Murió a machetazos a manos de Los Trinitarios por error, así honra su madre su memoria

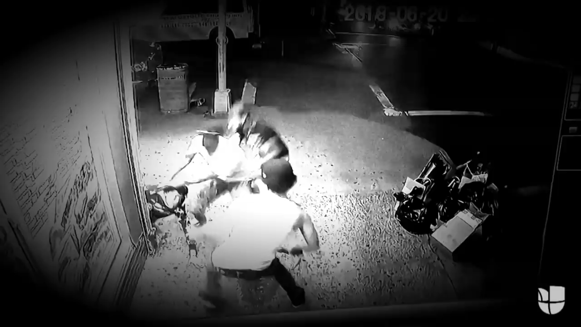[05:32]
Vieron a Junior en la calle, comenzaron a perseguirlo y el resto lo pudimos observar en este terrible video, donde se muestra cómo lo atacaron brutalmente.